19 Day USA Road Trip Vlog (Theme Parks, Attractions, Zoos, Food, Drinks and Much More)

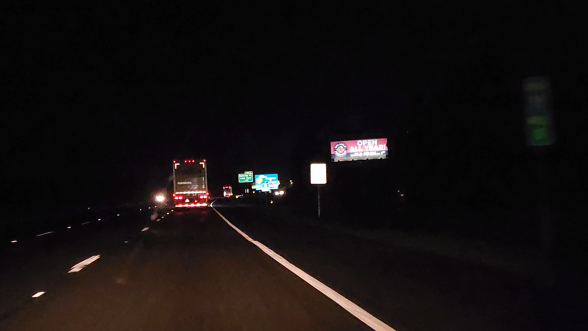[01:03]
we are now entering Georgia state number two on the adventure there we go for the night we